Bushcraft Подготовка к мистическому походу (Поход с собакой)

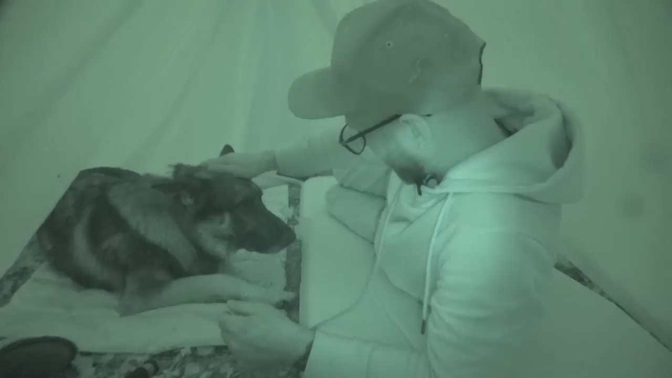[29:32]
Камера не светит? Я думаю, оставить камеру и насколько ее хватит, настолько хватит. Да, Кучум? Все.